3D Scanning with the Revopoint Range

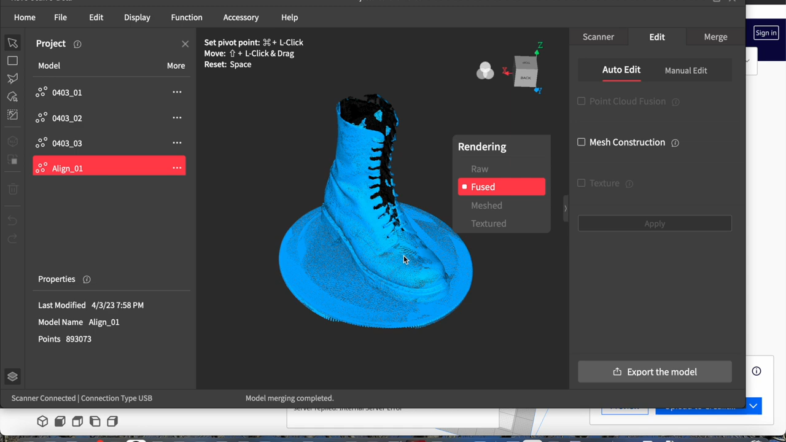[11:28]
Got a few areas under the laces I should have packed out before scanning. Put some socks in there.
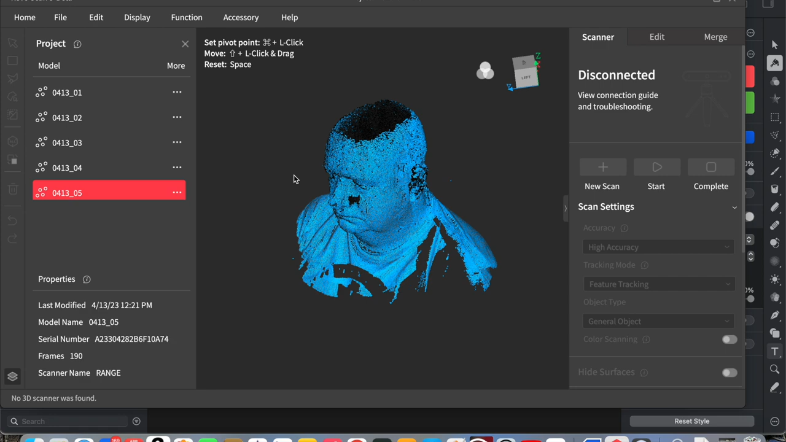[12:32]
I scanned myself at several different heights and angles. I look very grumpy. But that was my most consistent face.
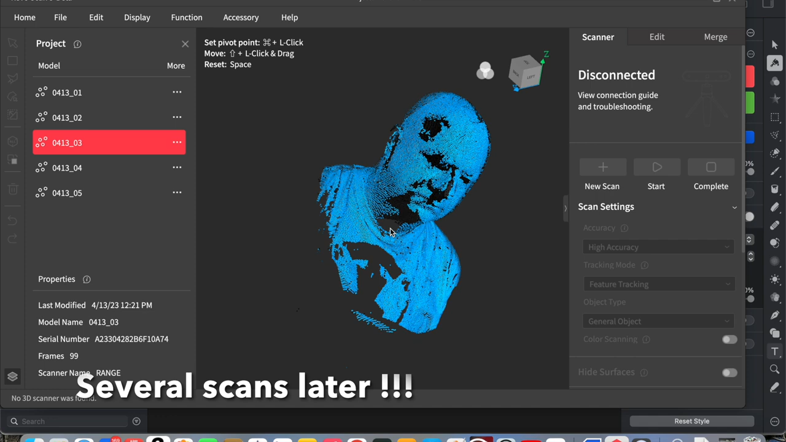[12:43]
So I had to try every scan. I had to try and be in exactly the same posture.
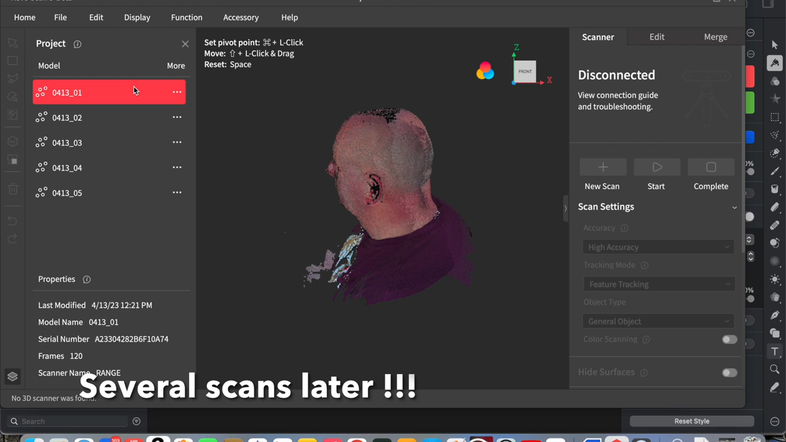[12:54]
I'm not really interested in the texture or colour.
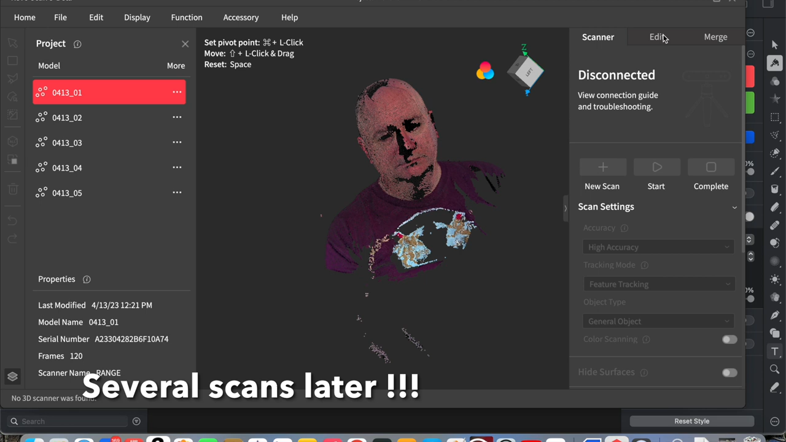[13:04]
I really am only interested in the three dimensional model that you can get.
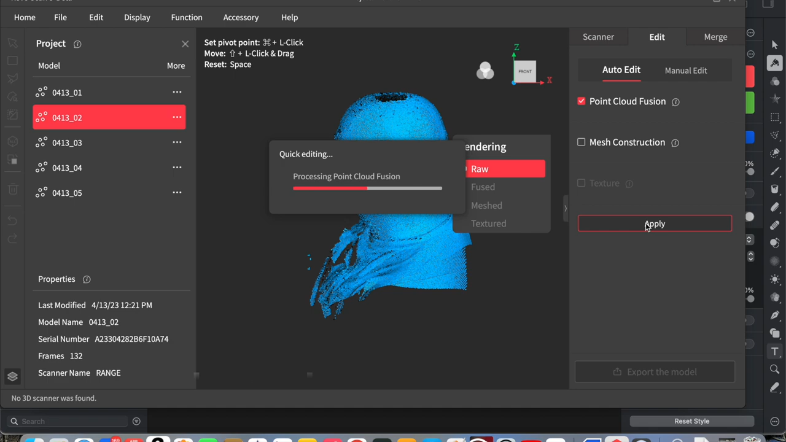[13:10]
Several scans later. I've acquired quite a few listed there on the left.
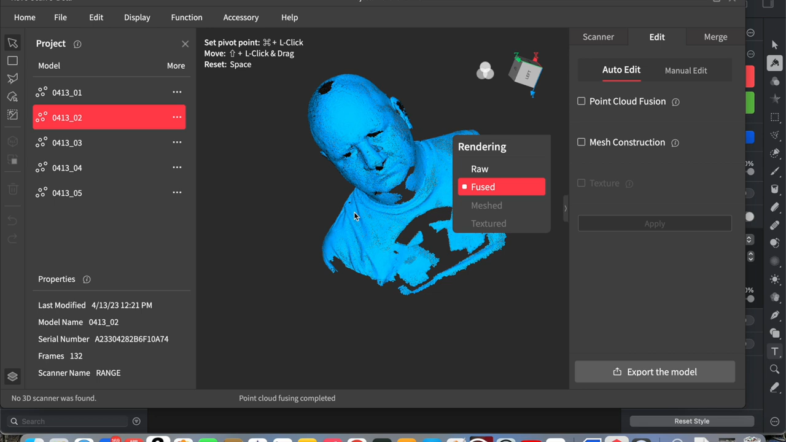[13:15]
And here's the final meshed model.
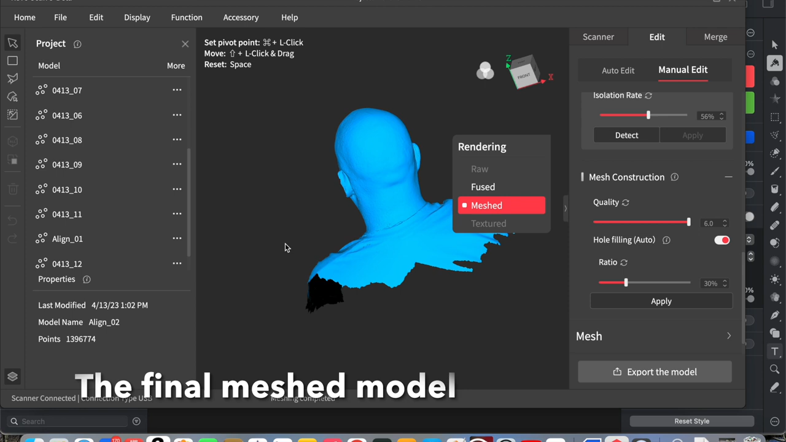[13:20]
And it's looking quite good.
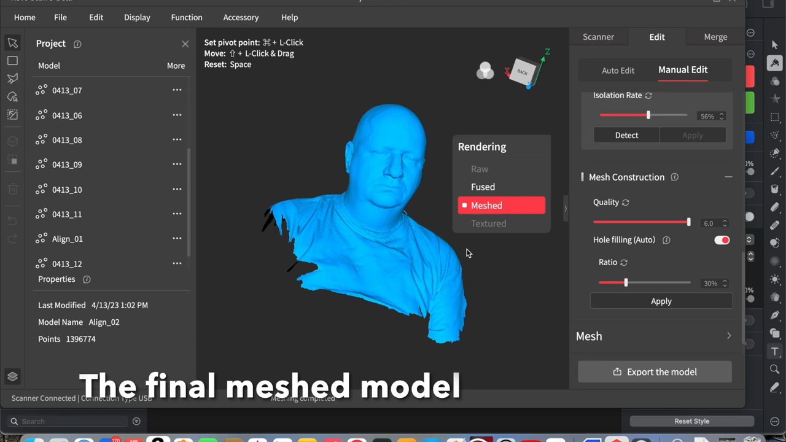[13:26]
I think if I doused myself in flour it might have been a bit easier.
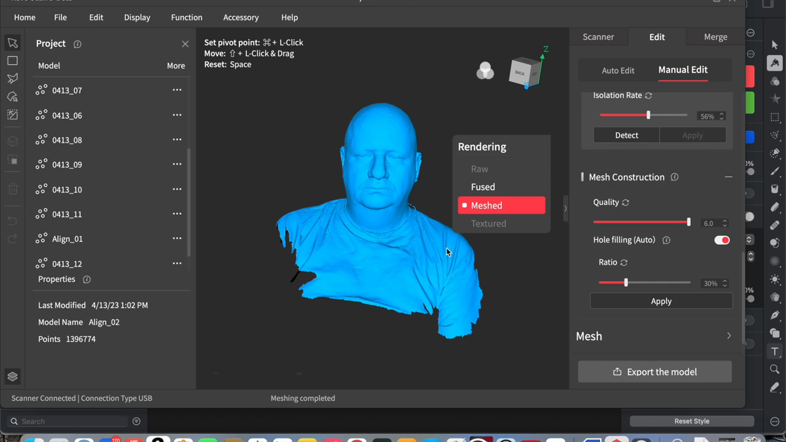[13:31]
But it's come out quite well.